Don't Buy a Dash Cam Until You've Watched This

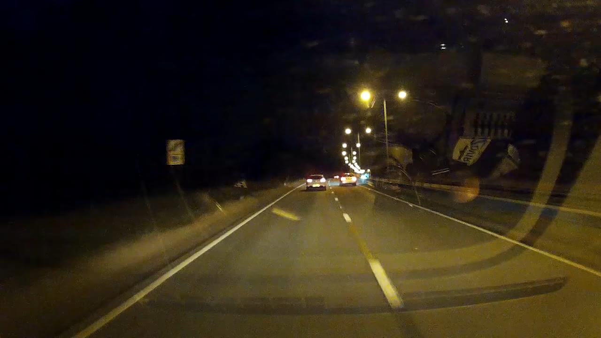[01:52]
It's a very pretty looking picture, but there's no real detail in it. I wouldn't be without one now. And actually the times that I've swapped vehicles over, like when we've come back from holiday and I've left this in the camper bus and I've driven off without it, I'm thinking, oh, sod's law.
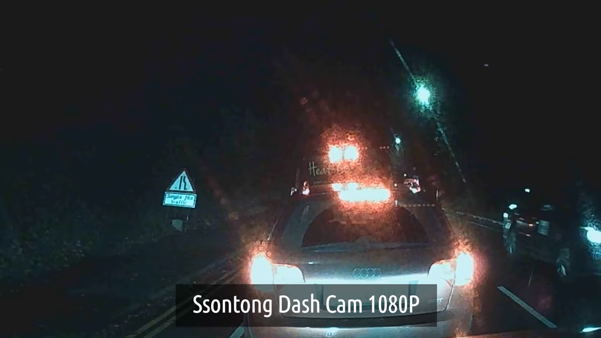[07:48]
So I don't think anyone would expect too much from it. The number plates are hard to read unless the car's right in front of you and it's not moving.
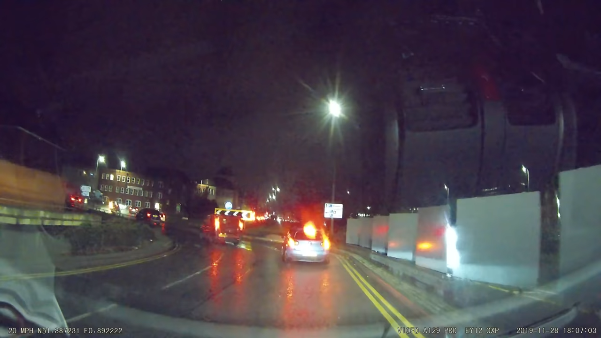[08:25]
but there's a problem with all three of these cameras and that is at night
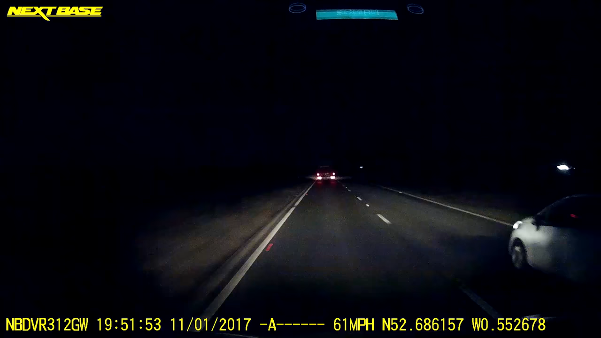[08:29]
time you can't see any number plates of the car right in front of you or in the case of the Viofo
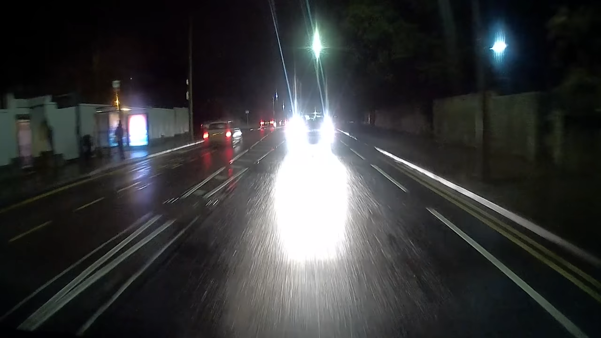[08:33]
behind you because the lights from your car are just blurring the number plate out.
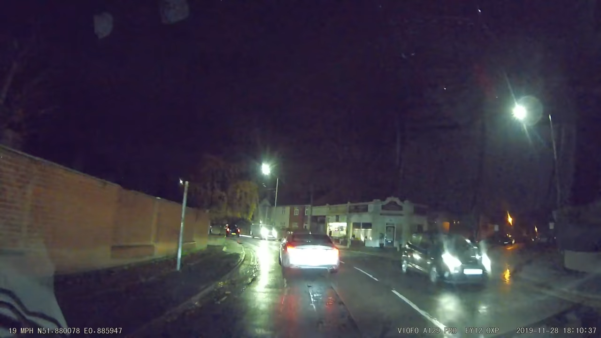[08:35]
So the only ones you're going to see are the cars that are parked off to the side. The Sontong even has the cheek to say that it's got super night vision with an image.
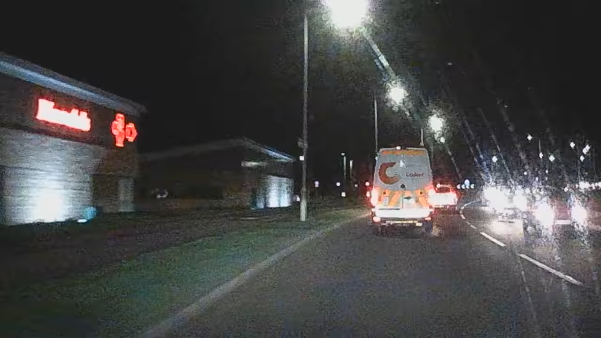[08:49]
Just so misleading because what it actually does is nothing like that. It's absolutely terrible.
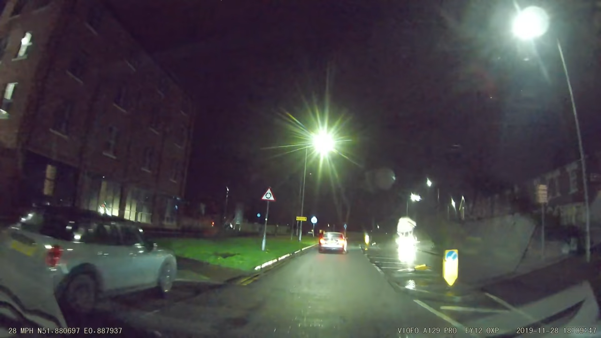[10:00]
So once you've got your dash cam up and running, you're going to be catching stupid drivers like this here and this silly who can't wait to get out onto the A12.